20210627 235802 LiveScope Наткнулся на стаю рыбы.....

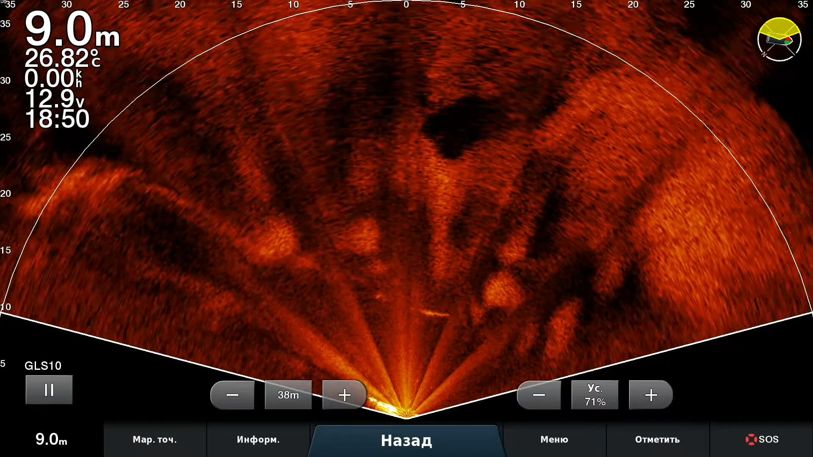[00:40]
On screen: depth 9.0 m, water 26.82°C
Вот тут не особо видать, тут конечно симпатично.
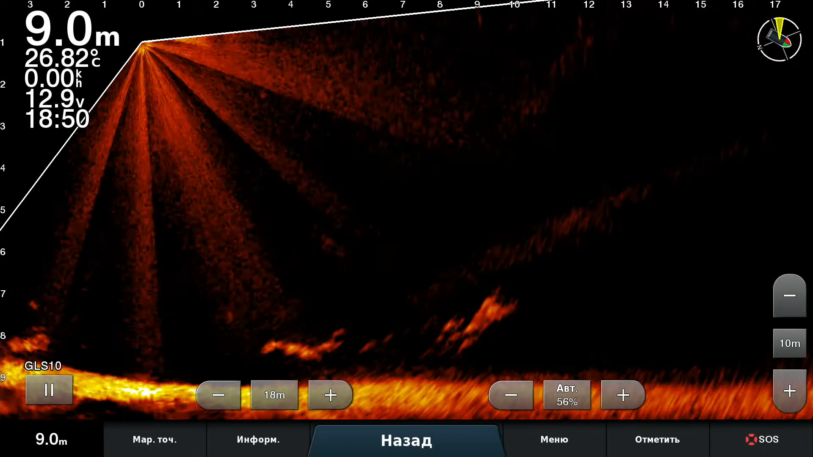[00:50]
On screen: depth 9.0 m, water 26.82°C
Вон ее сколько, ой-ой-ой, ой-ой-ой, ты что же ты будешь с собой делать? Растянуть вот так вот. Хорошо видно, о-о-о-о. Вот она вся подо мной.
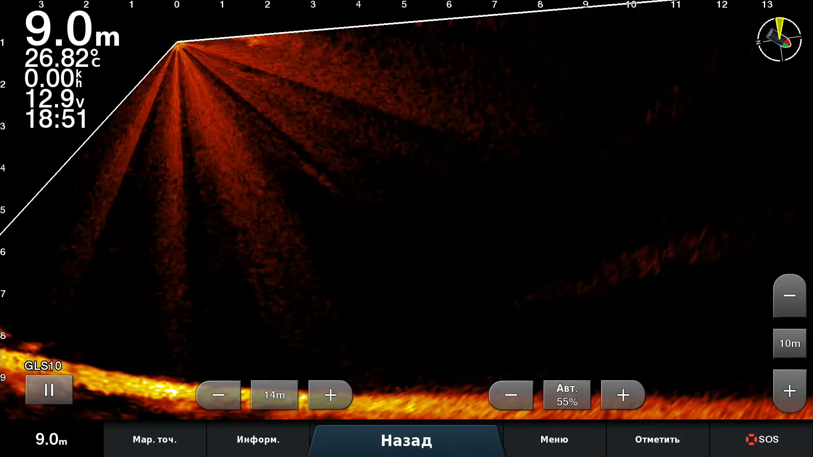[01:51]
On screen: depth 9.0 m, water 26.82°C
Входит. Меня пока тут отыщу, но уже в стороне. Надо за ней бежать. Сейчас мы соберем и пойдем за ней. Поехали. До свидания. Спасибо вам за субтитры Алексею Маркину. Продолжение следует...